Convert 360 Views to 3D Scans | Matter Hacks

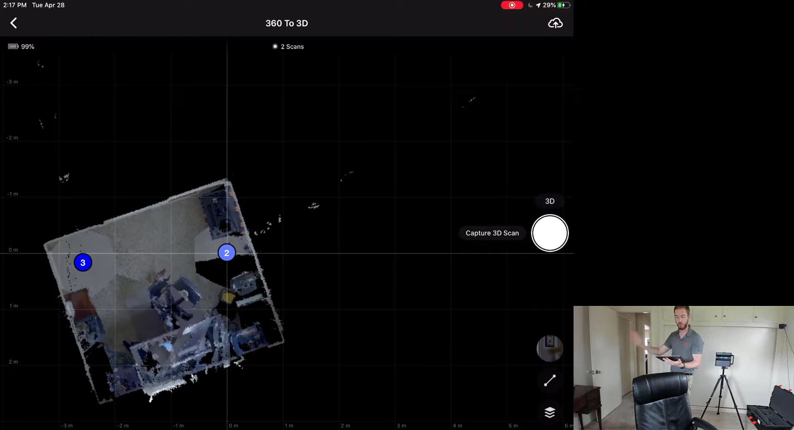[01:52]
And then number 3 is over here by my front door of my office. And what I had done in actually performing these scans, I had closed all of the doors. Doors to the office, doors to my hallway and everything. And the goal was to simulate capturing a 360 view outside of a house and then placing it on the map and converting it to fill out that space. So I've actually not done it yet. It's my first time. Let's check this out. So I've already captured the 360 scan,
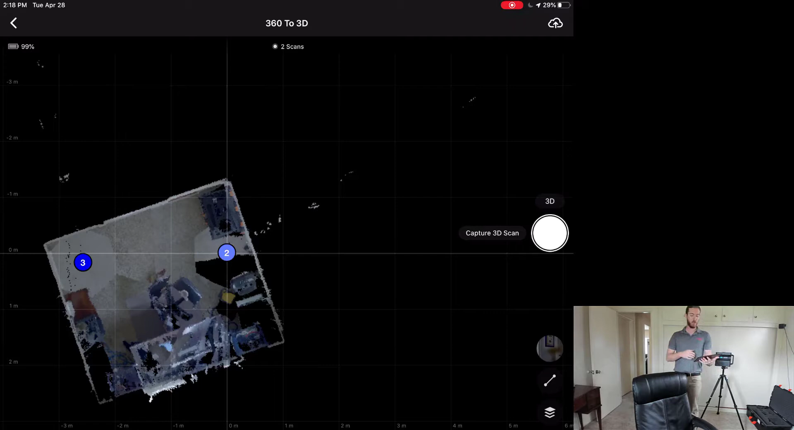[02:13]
the 360 view, and I'm going to hit this button in the bottom right here to bring it up. And in the top right, there is the place on map feature. And knowing that my number one 360
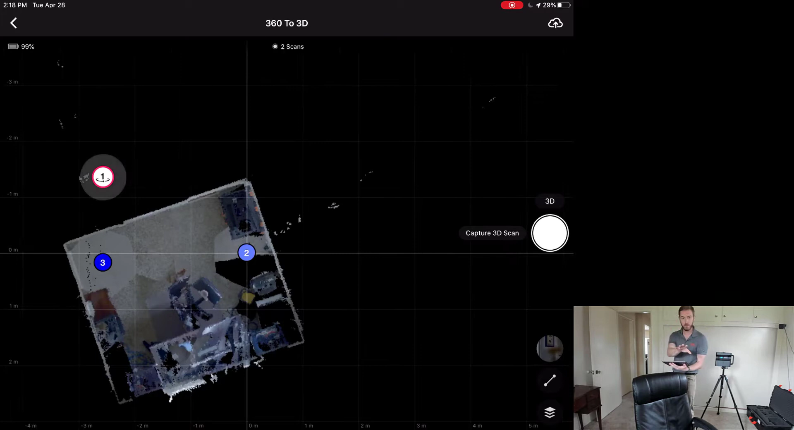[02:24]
view is right outside the door where my 3 scan was here, right here, I'm going to move over and drop the one there. And it gives me the opportunity to rotate it.
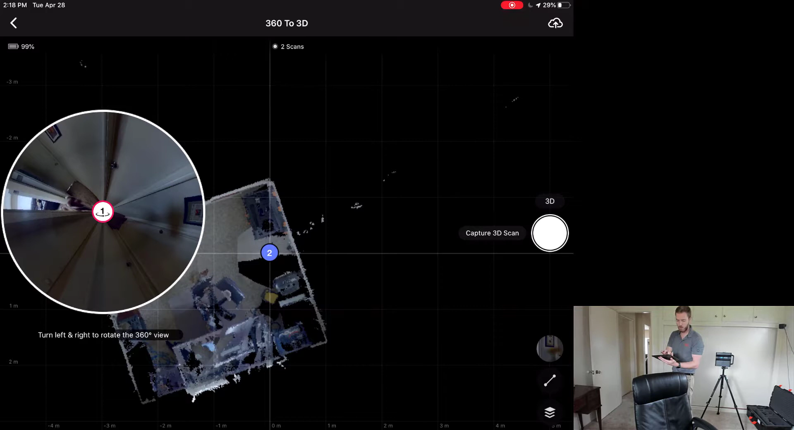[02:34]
Now I know, you can see my dog there, that my dog would go here on this side coming out of the office.
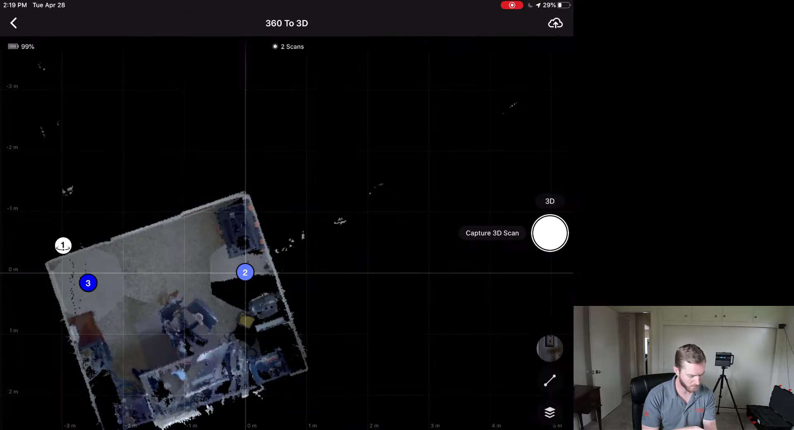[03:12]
and the number one being the 360 view that I dropped in. And there's a new option on the bottom. It says convert to 3D experimental. Let's experiment. I'm going to hit the convert to 3D here.
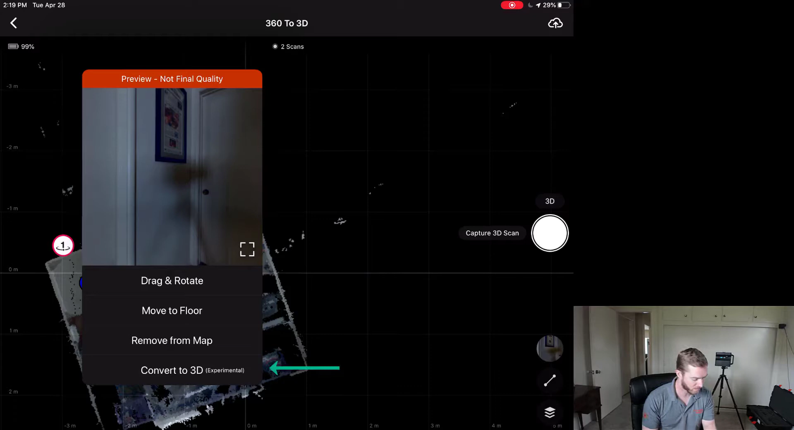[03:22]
You can see on the right side, it's executing 3D conversion.
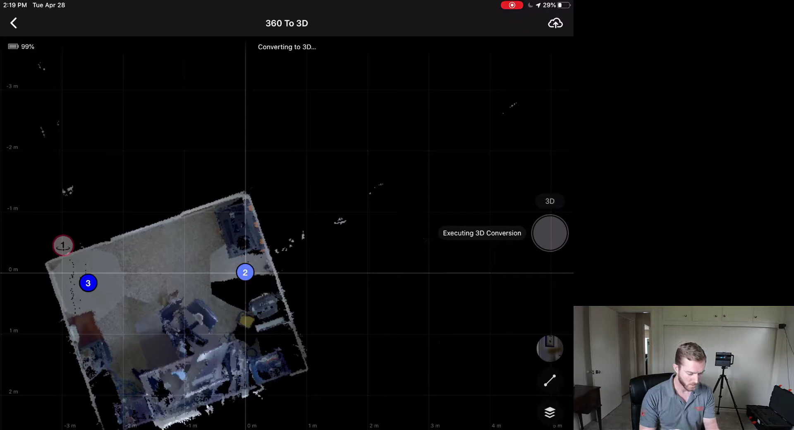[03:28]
And it is aligning now as it is attempting to stitch.
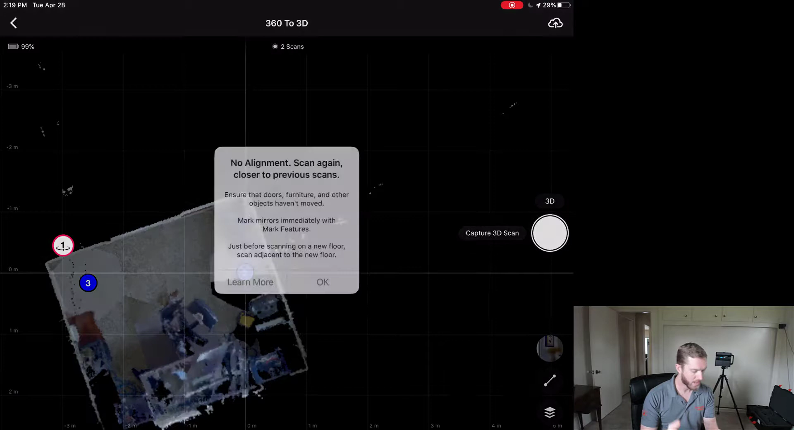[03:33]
And it has no alignment because there were no scans previously. So this is a great limitation. I am going to pause the recording here, redo the scan with the doors open. But what we found out here is that if all those doors are closed, and you're just taking one remote 360 capture outside of the house with nothing for it to stitch to, then it's going to have some problems and not be able to stitch.
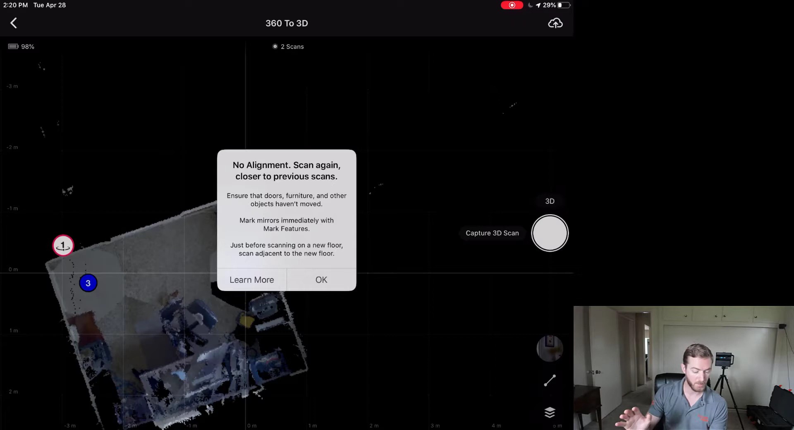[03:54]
But I actually prepared multiple examples of this. So give me one moment and I'll be back with more.
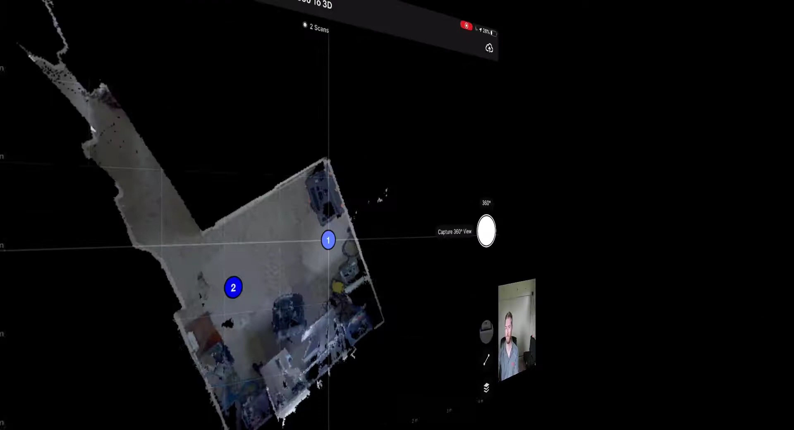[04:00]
All right, and we're back. Thanks for that quick non-second break. I have here a new scan on my screen available for you. Same one and two starting points. But as you can kind of see in my hallway here behind me, I actually have performed my 360 view right outside the door. I had all my doors open, as you can see some splay here on the screen.
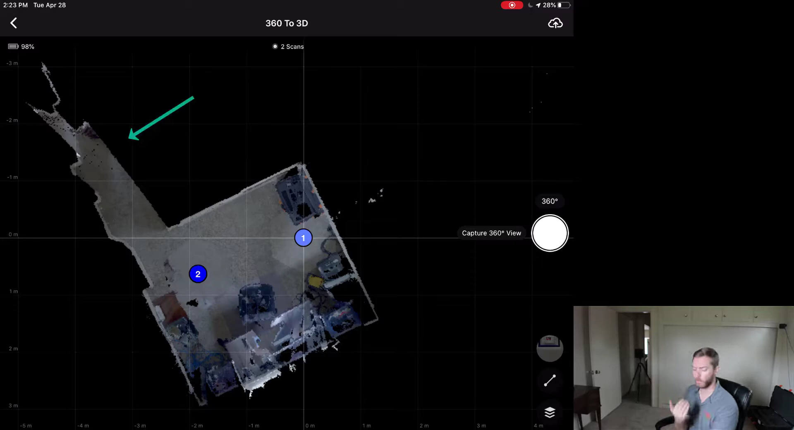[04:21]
As you can see, my doors were open.
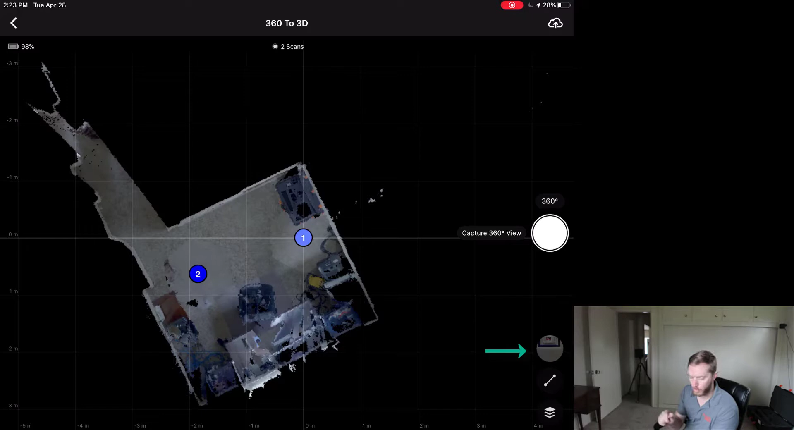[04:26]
So I'm going to come here to the bottom right again, grab that 360 capture here, take a look around looking good, looking good, going to place on the map.
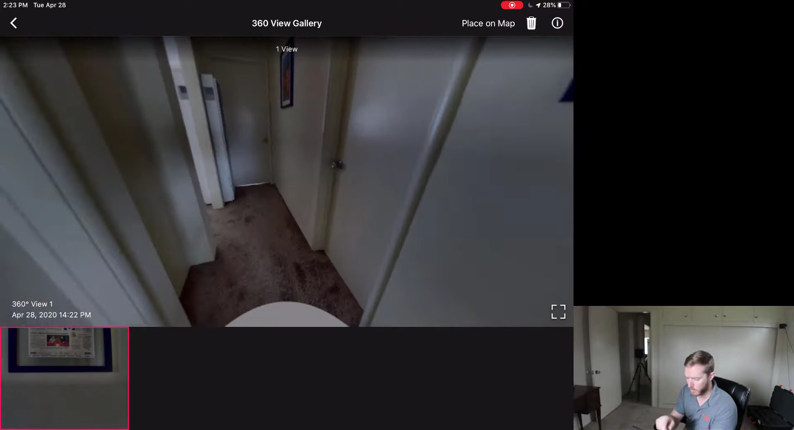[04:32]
I'm going to place it over here where my camera is right this very moment.
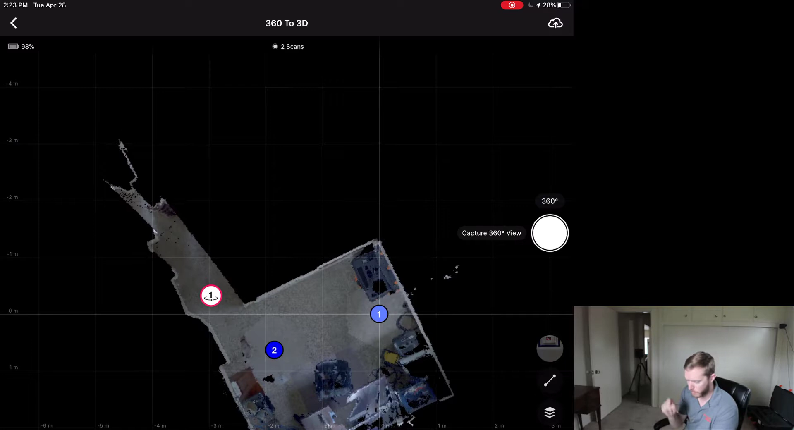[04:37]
And you can see it's actually automatically oriented towards the office correctly where it should be.
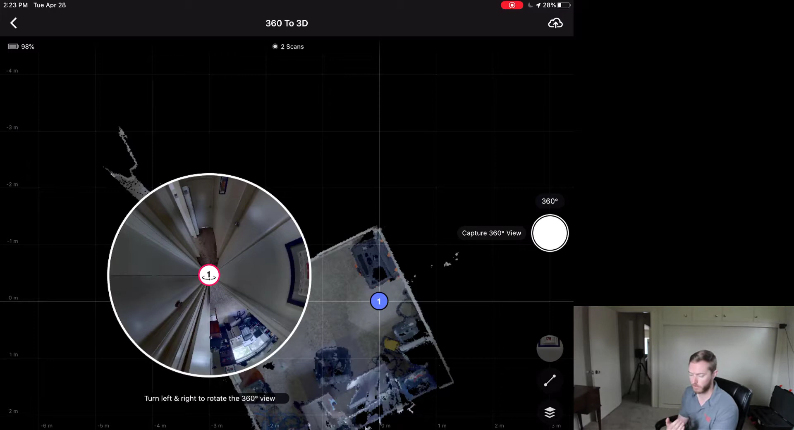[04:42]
I'm going to leave it there. And then when I come back and hit this one, sorry, I'm going to leave it there, press back, come back and hit the one here.
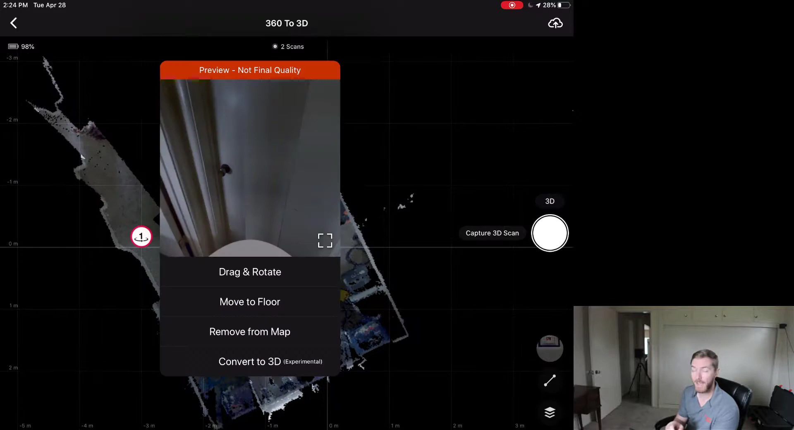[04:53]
And I can now hit convert to 3d experimental, you'll see on the right side, it's going to attempt executing 3d conversion again, at the top is now aligning. And let's see how experimental we can get baby.
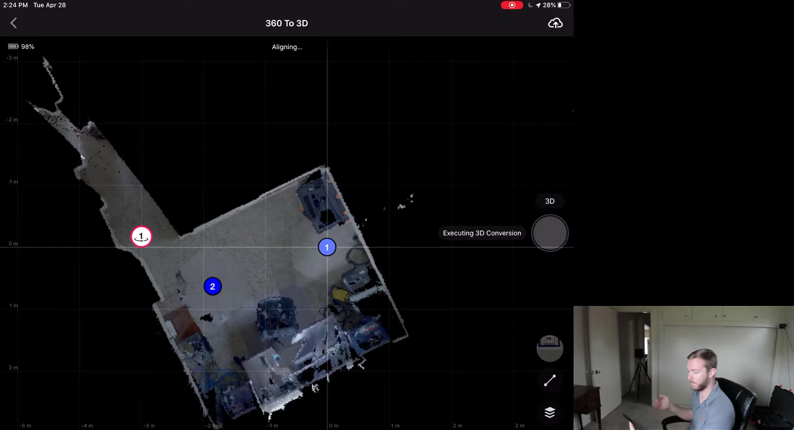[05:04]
Boom. That's amazing. So it just took a 360 and was able to convert and fill out the space into a 3d environment and be able to stitch in a line filling out that hallway without capturing all the data in the way that it had to previously.
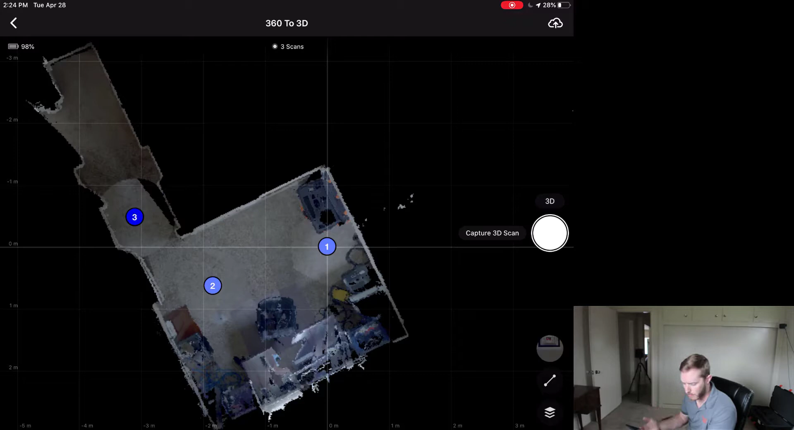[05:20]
That's a huge upgrade. I can see at least in my particular here, when I zoom in here, you can see on the three side, that there is a slight black area to the right of the three, which could be a potential misalignment.
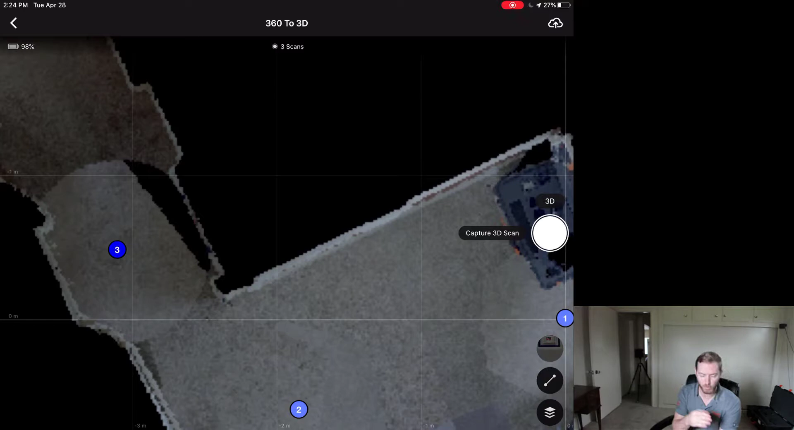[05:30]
Now I can still see that the walls are still aligning well, but it just is showing me that it didn't capture enough data in that one particular section. And you would want to make sure that if you need that section to be potentially realigned, or more importantly, if I were to continue to go do scans down this hallway, further up in the capture app, that that black space would be filled out. But wow, this works amazingly well.